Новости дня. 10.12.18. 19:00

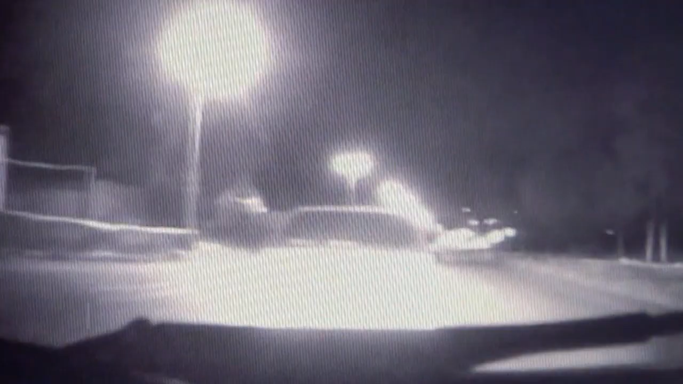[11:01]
На кадрах оперативного видео легковой автомобиль. Полицейский требует остановиться. Водитель напротив жмет на газ. На скользкой дороге он исправился с управлением и перевернулся. Все произошло ночью, поэтому встречных машин и пешеходов не было. Сотрудники утверждают, что трагедии удалось избежать чудом.